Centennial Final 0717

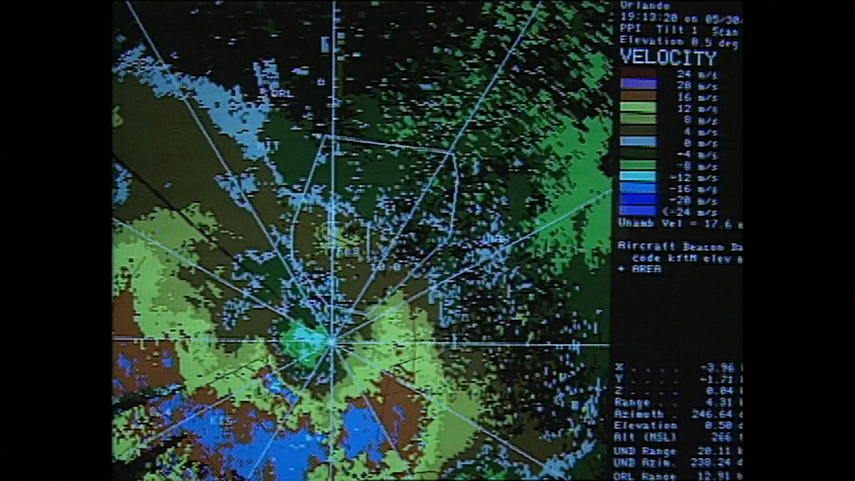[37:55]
Because of NASA Langley research into sensors that warn pilots a microburst is ahead, wind shear accidents in the U.S.